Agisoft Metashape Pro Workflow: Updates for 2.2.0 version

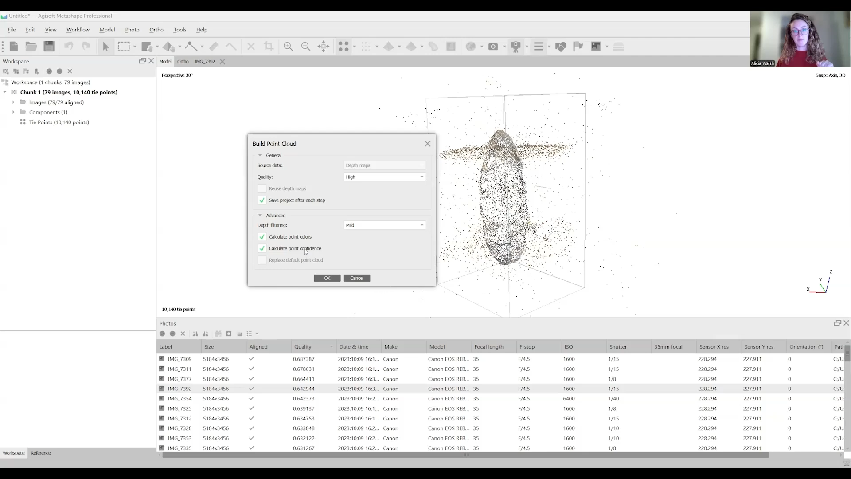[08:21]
But sometimes if you do aggressive, then it's going to delete a lot of the points on the object that you still want. So I do mild and click calculate point colors and point confidence. And this will help us with editing our point cloud. And click OK.
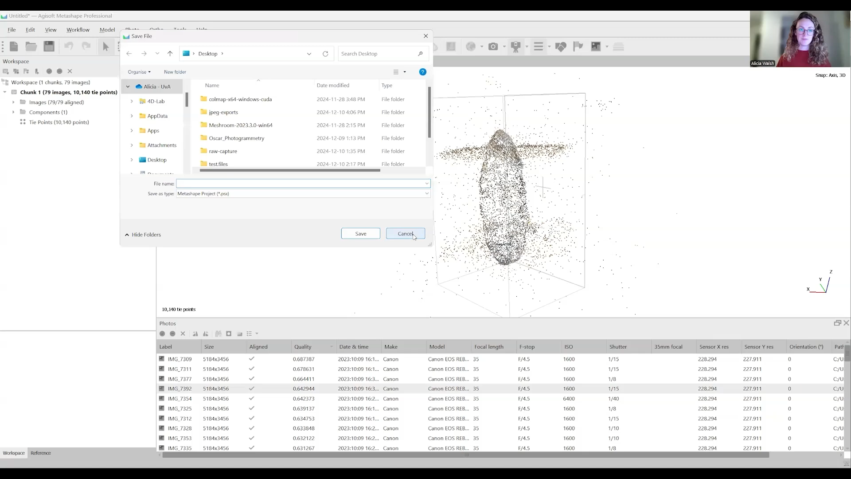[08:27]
OK. So I skipped ahead of the video. That took about four minutes to process.
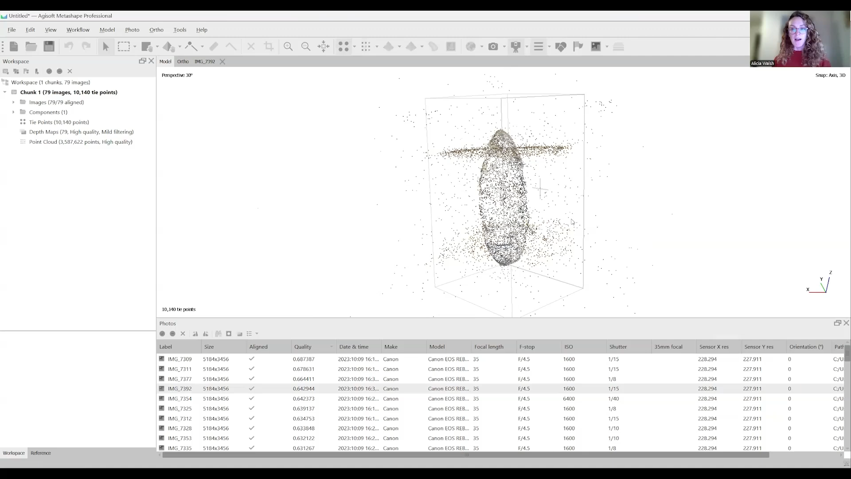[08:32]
So it's finished. So now we can turn on the dense cloud view, which you can find up here in the toolbar. So click that. And this is our dense cloud. You can zoom in and see all of the points that this is made up of.
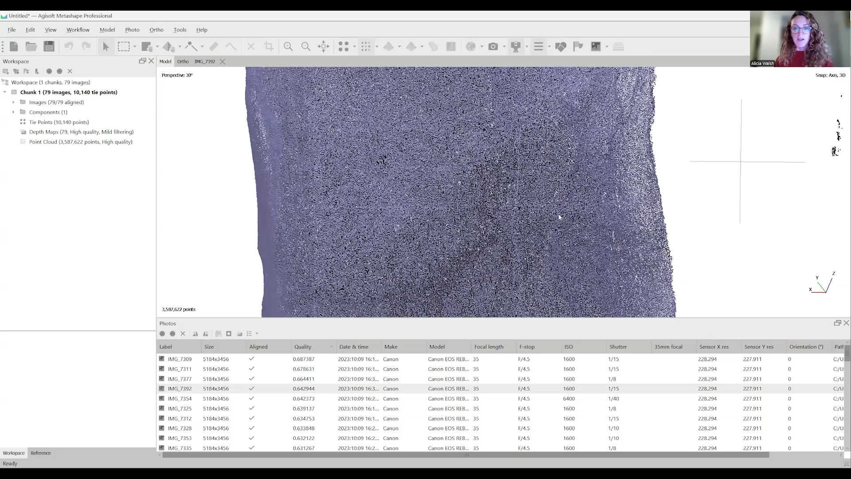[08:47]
And it's also, due to the depth or the filtering,
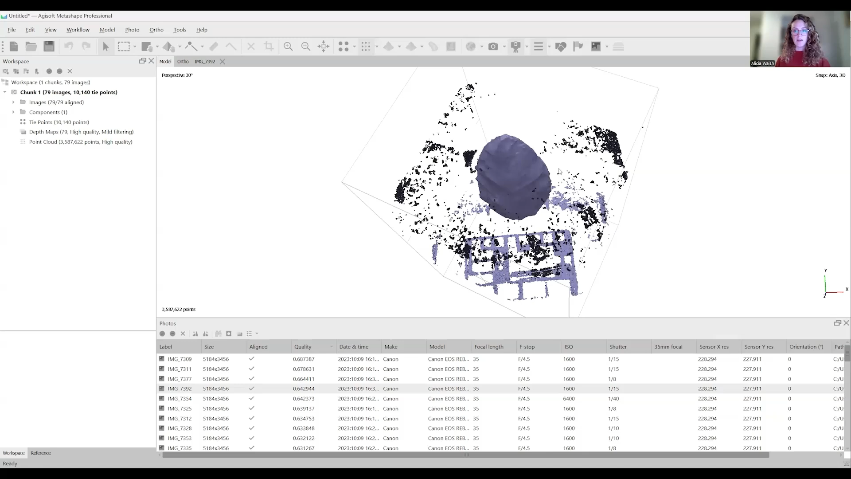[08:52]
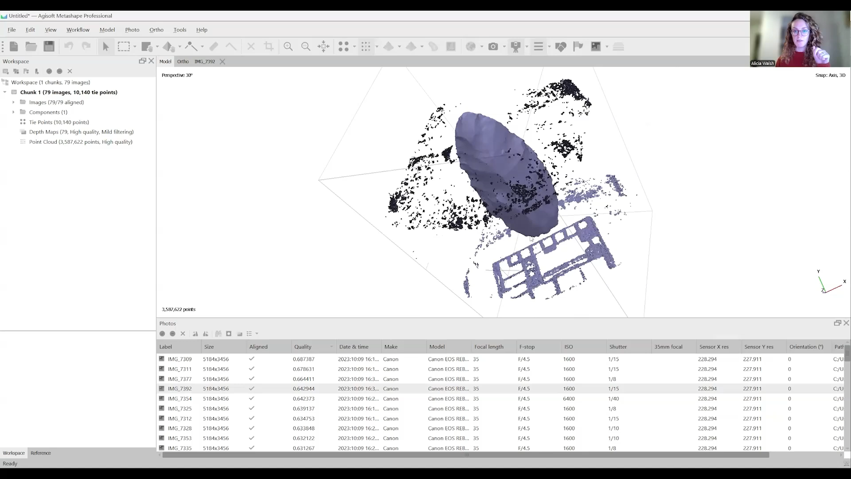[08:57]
it's removed a lot of this redundant points on the outside. So it's going to make it a lot easier to clean up now.
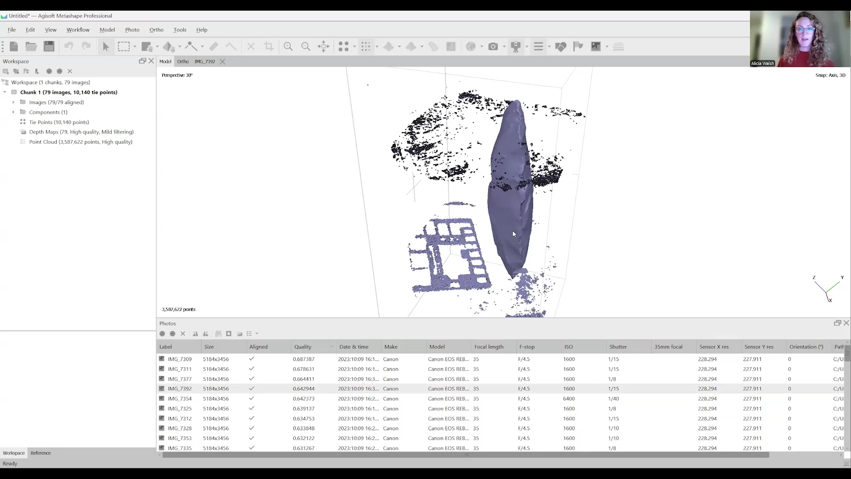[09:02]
But I want to show you some ways of cleaning. First, you can do this manually.
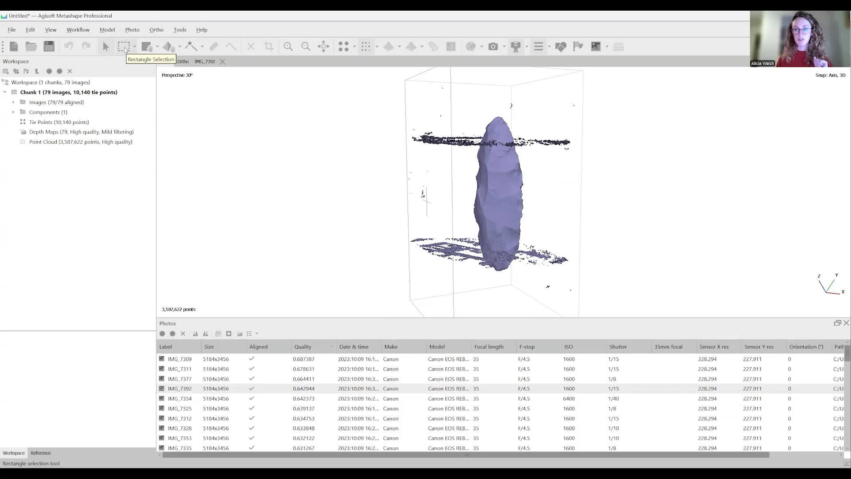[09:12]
You can go to your selection tool here with different forms. I like to use the free form. And you can move around the page this way and then click X for delete. And that will delete those points.
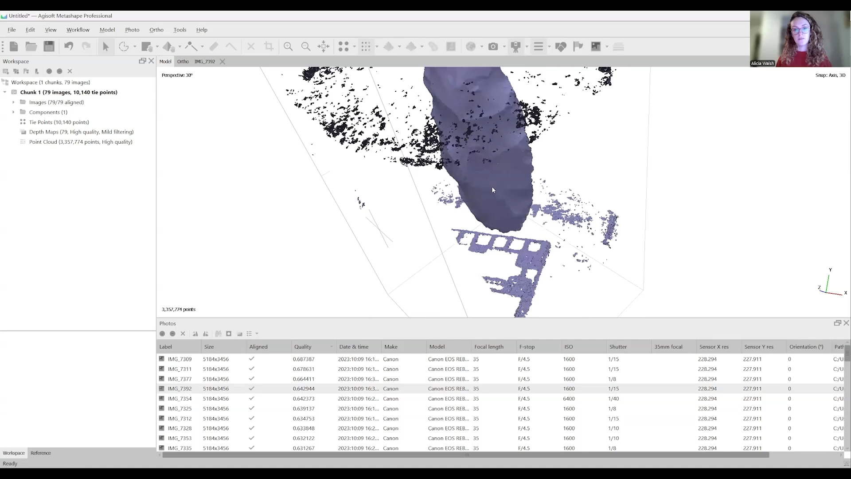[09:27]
Another way is to filter by confidence or color,
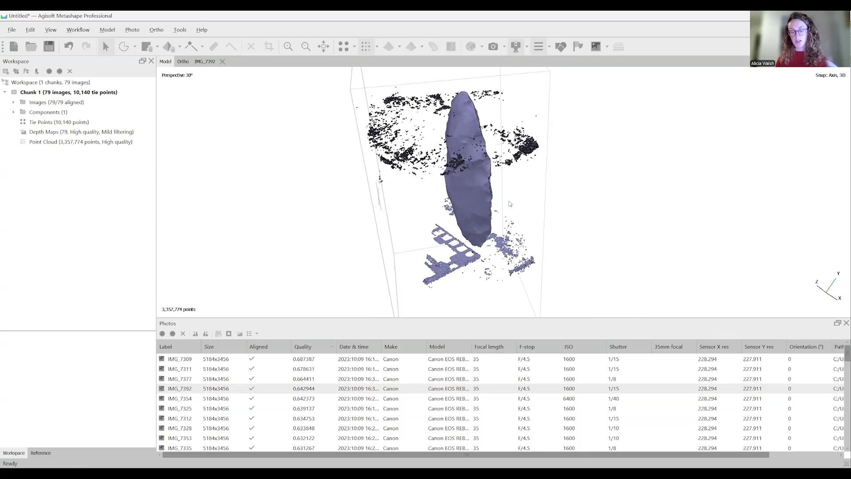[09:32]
which is why we checked those boxes during processing. So to filter by confidence, we can go back here and click point cloud confidence.
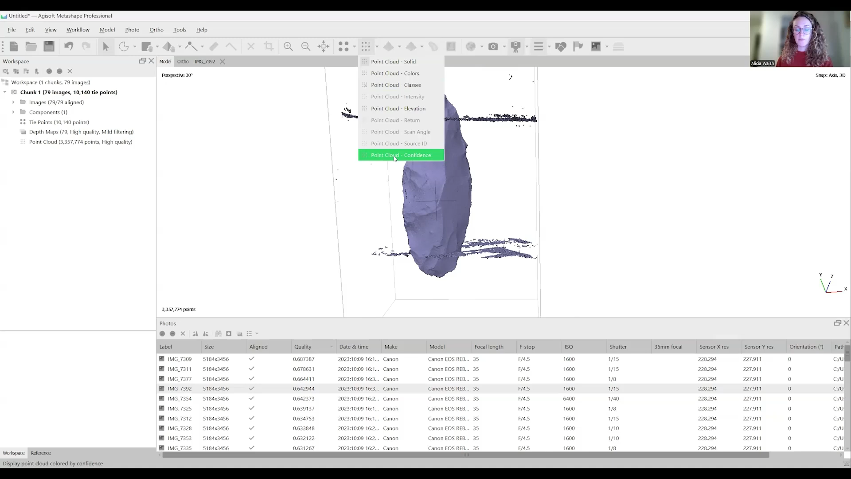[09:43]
And now we can see the confidence level of the dense cloud.
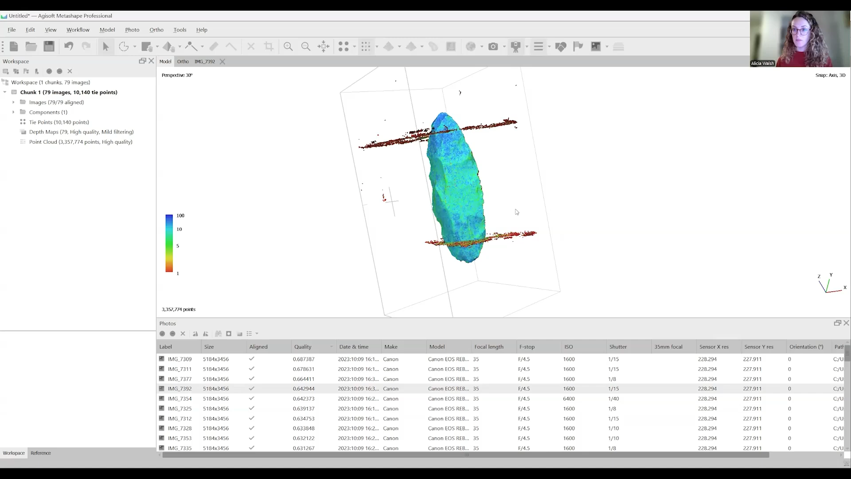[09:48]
So in this legend here, one is the least confident.
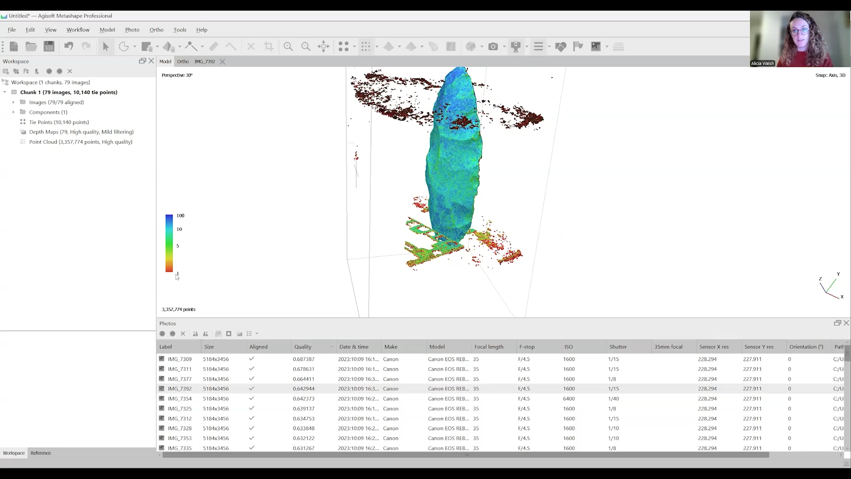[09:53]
And this makes sense because most of the surrounding points are one.
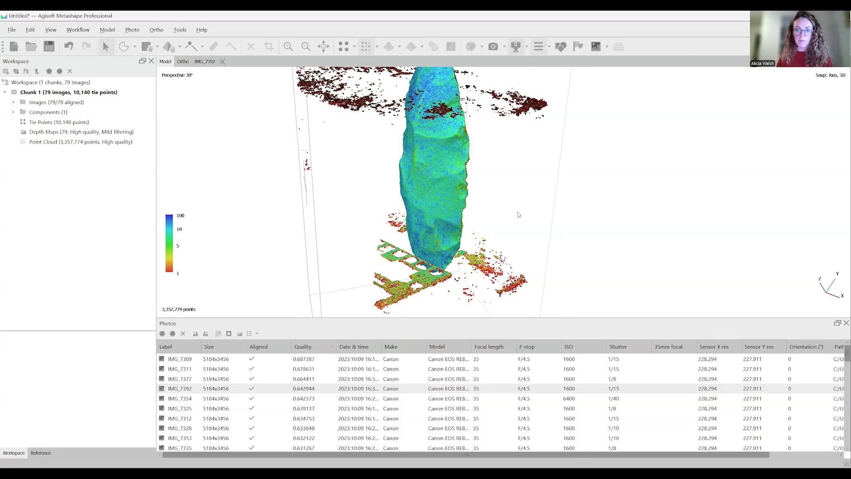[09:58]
Also on the model itself, you can see some red. And if you zoom closer, you can see that it's because there are some missing areas here. And all along the edge too. And yeah, this is because when you have a really sharp edge of an object and you're doing photogrammetry, it can be difficult to capture those areas. So that's why there are some missing areas and why the confidence is low.
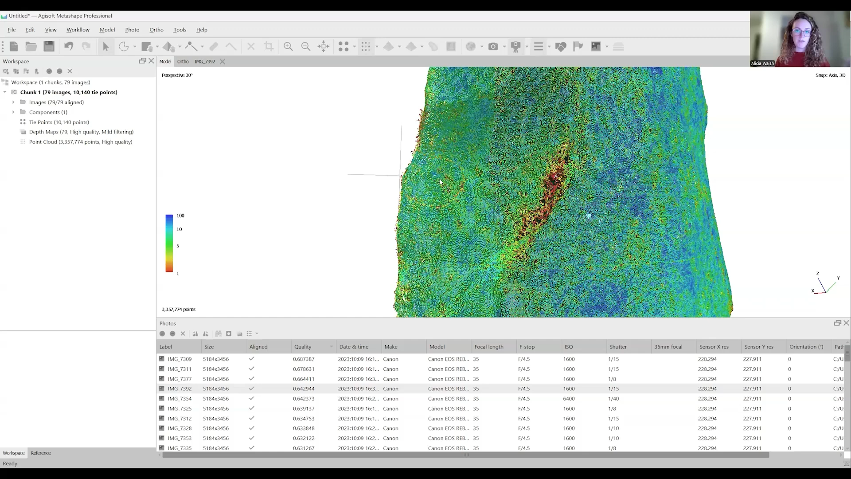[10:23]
Luckily, these are quite small areas. So we will be able to autofill that later. So if we want to remove these points based on the confidence,